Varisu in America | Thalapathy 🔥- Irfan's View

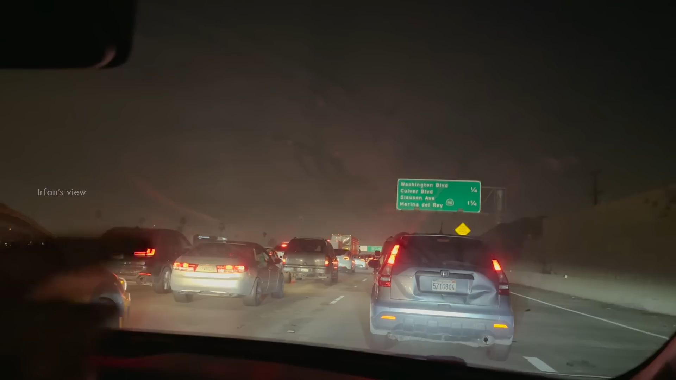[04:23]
இருக்கிறதுலே ஒஸ்ட் டிராஃபிக் லாஸ் ஏஞ்சலஸ்லயே இருங்க. அப்படி நான் மேல காட்டுறேன் உங்களுக்கு.
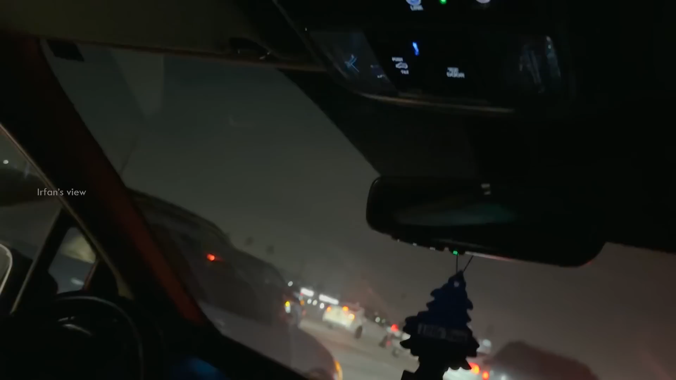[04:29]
ஐ திங்க் நான் இது வரைக்கும் அமெரிக்கால போன ஊர்லயே இங்கதான் ஒஸ்ட் டிராஃபிக் நான் நினைக்கிறேன்.